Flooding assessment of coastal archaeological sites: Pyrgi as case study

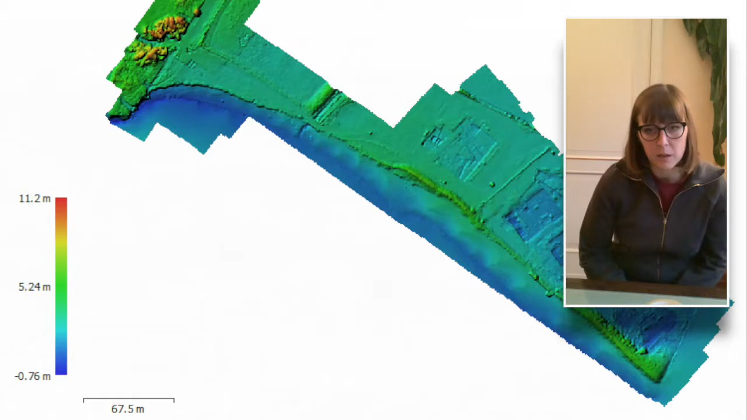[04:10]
Moreover, a digital model of bathymetry has been reconstructed in front of the site, which is fundamental to define the
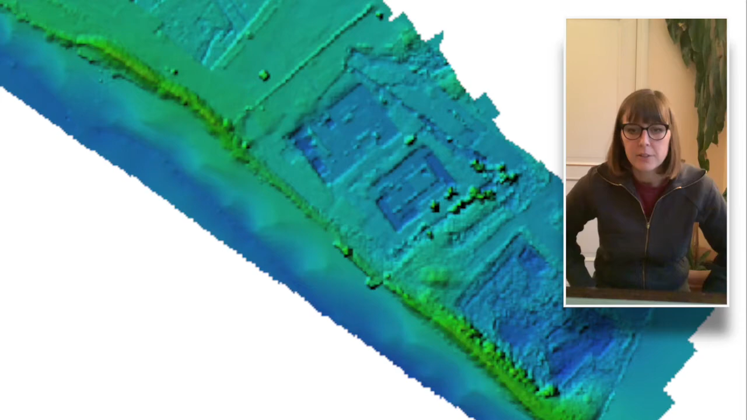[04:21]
generation and evolution of the waves. Once the calculation domain of the area of interest was defined,